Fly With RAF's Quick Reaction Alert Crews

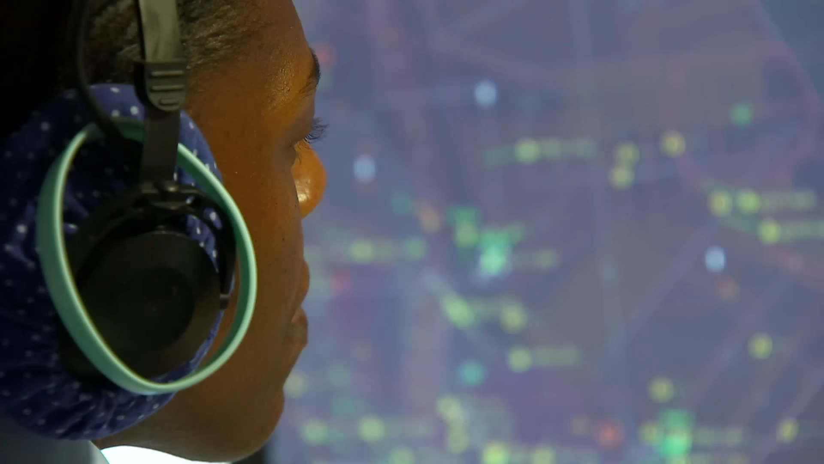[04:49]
The British military has two air control and reporting centres,
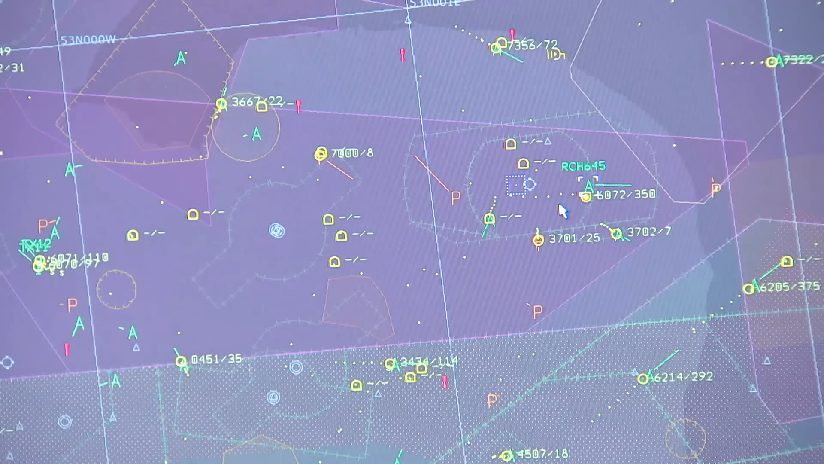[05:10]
kept in different locations in case of attack.
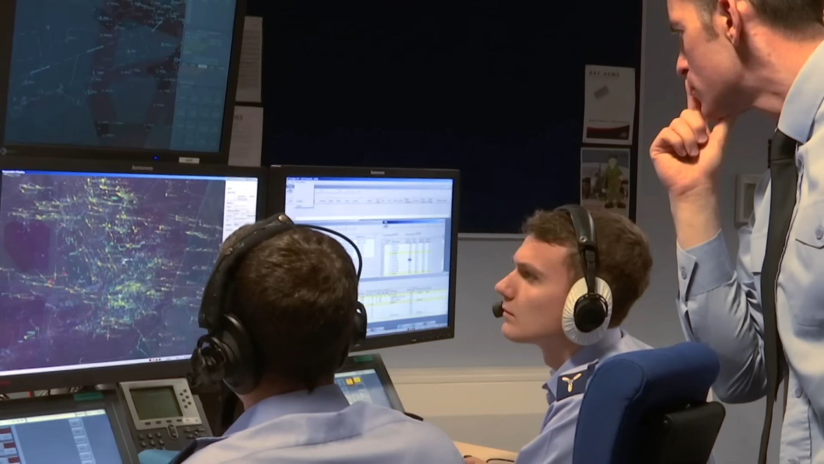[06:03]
which means he can't hear, but we have not had him check in. So they've gone on guard radio to try and contact him to establish two-way communications with him
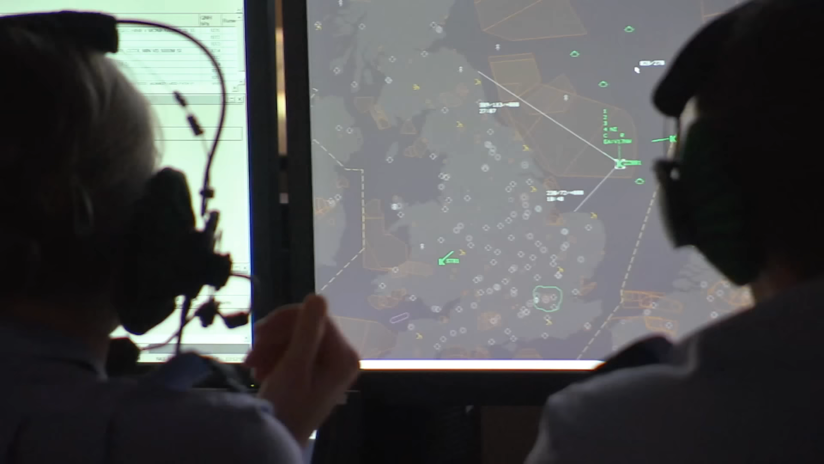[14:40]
They can swap intelligence to build a clearer picture of the threat. In real emergencies, a red phone connects straight to Downing Street.
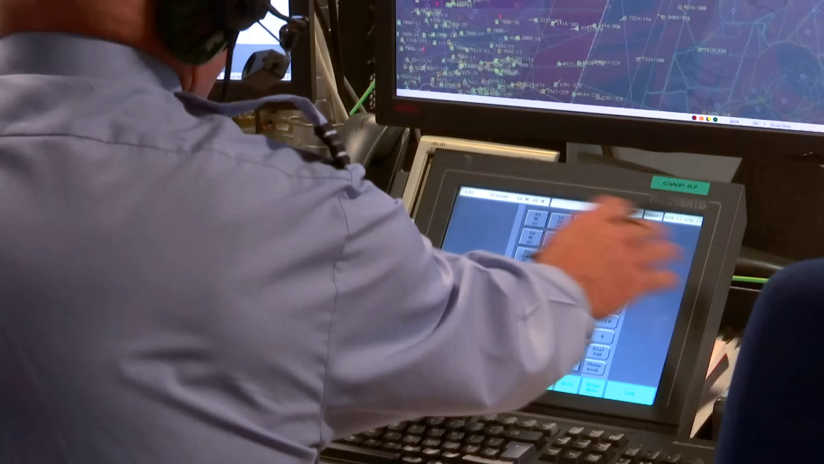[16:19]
This is the master controller. I have a track of interest in the system for you. Zulu Zulu 001.
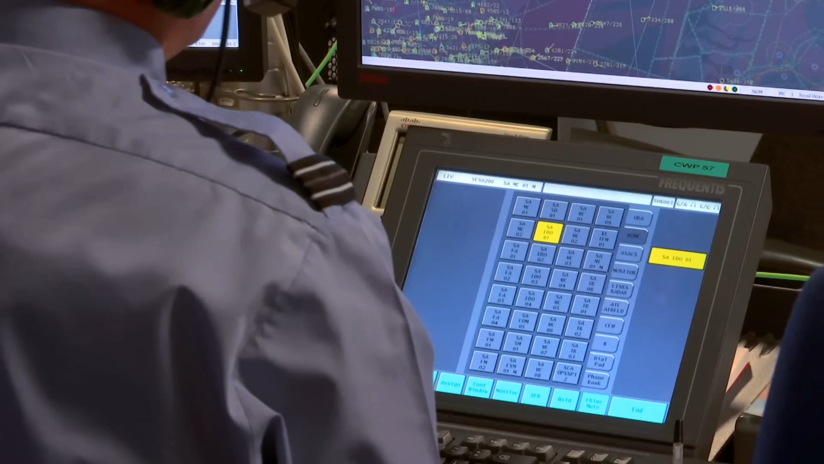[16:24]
He's east coast heading north-west right now at 35,000 feet.
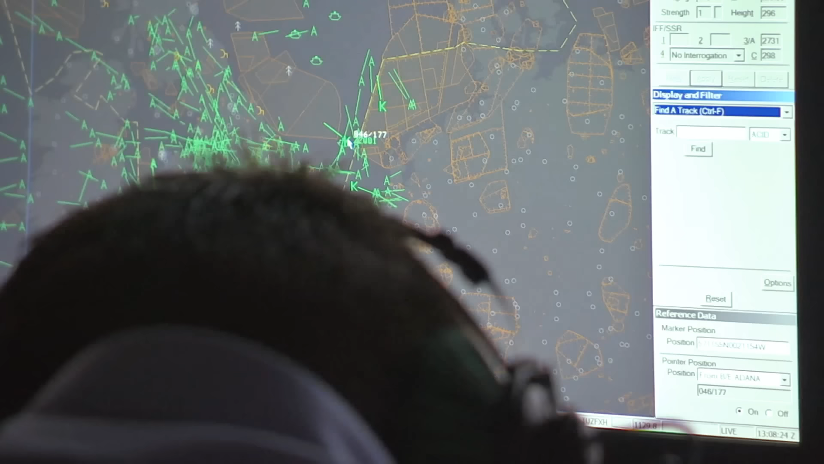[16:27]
Yeah, I can see it on your radar. Roger, that's understood.